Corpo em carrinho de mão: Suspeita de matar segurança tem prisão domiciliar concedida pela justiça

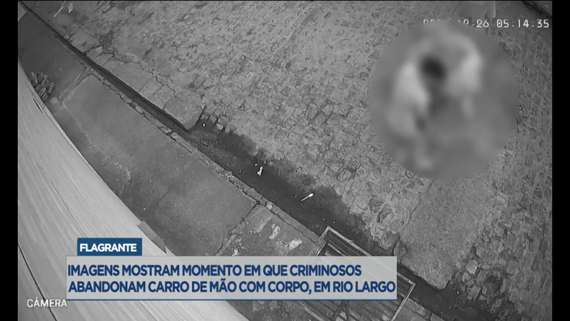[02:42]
E esse carrinho de mão foi abandonado numa praça, na cidade de Rio Largo.